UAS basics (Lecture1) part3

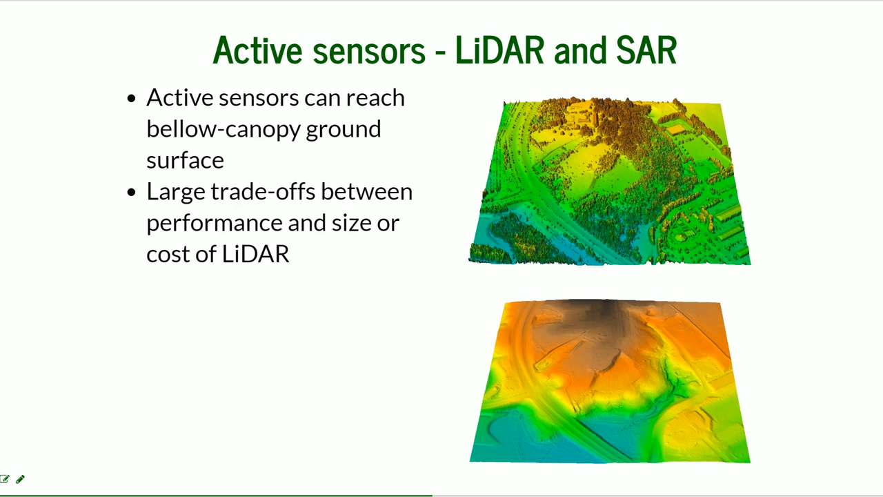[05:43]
a visible surface of the air and then active sensors like light lidar and sar can do that also there are large trade-offs between performance and size or cost of lidar and thanks to militarization right now in the last years that would there was huge improvement and it's common to see the lidar mounted to the uas the sar is used experimentally there are still it still faces some challenges in
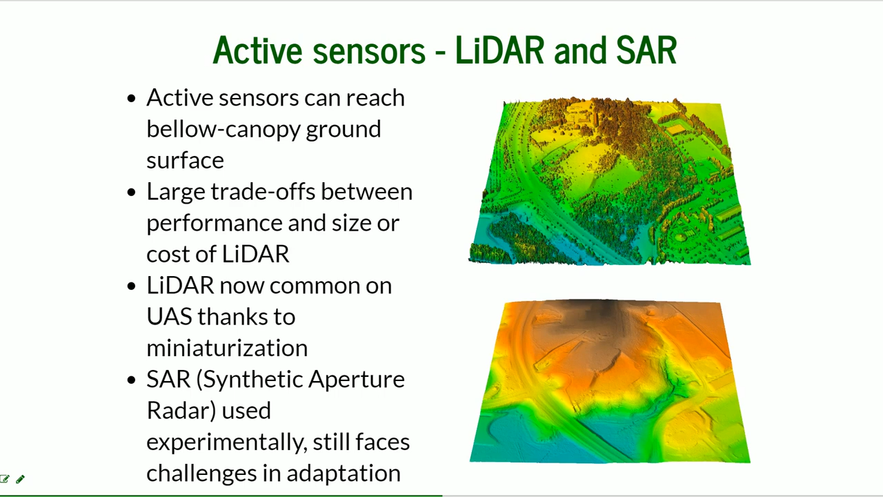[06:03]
adaptation but there are some successful uses of sar mounted at in the ua at the uas
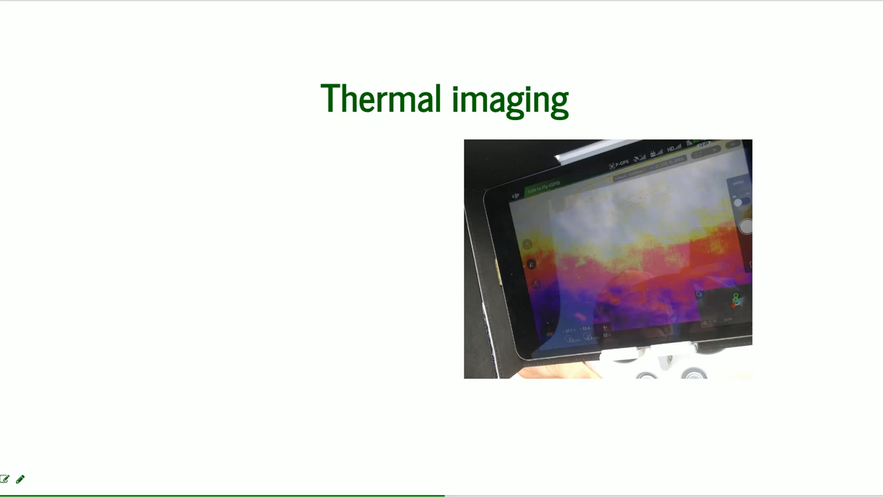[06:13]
thermal imaging is used mostly for monitoring for the search and rescue missions for forest fire monitoring also for
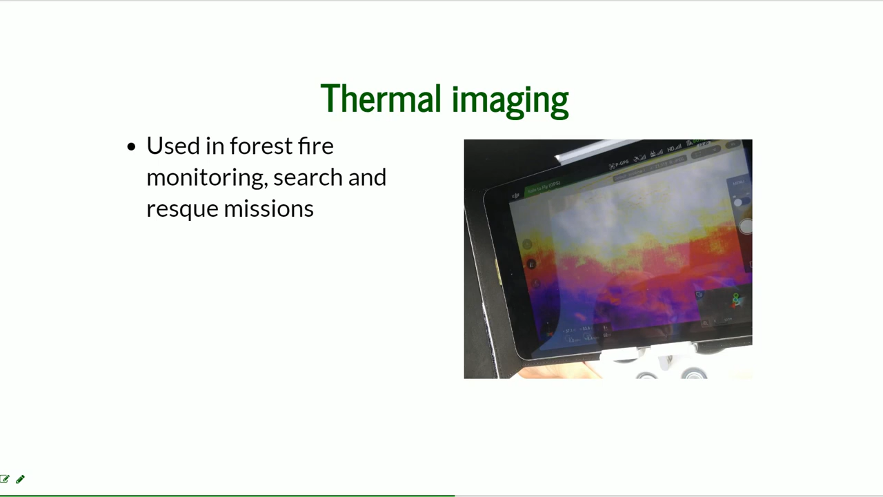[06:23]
some structures in inspections but for mapping purposes it can be coupled with visible bound sensors you can click here and see the example of this solution because the surface cannot be easily reconstructed from the thermal thermal cameras thermal imagery but coupled with the visible band sensors the thermal
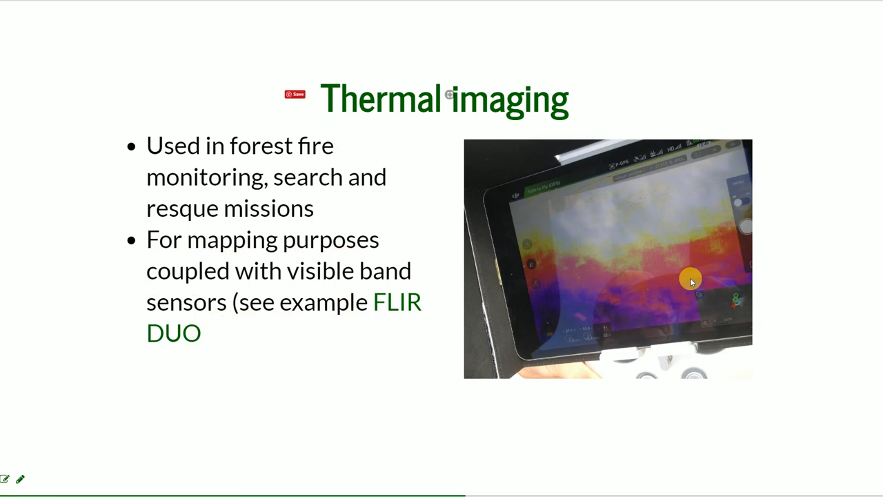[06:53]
information can be wrapped over the surface and in this way it can create a thermal map